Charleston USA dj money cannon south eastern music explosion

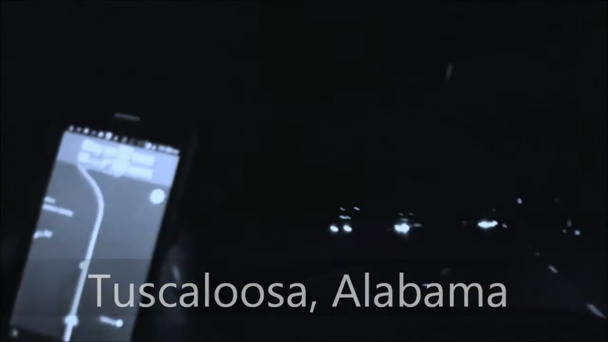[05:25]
The GPS say we 18 minutes away. We about to turn up, man.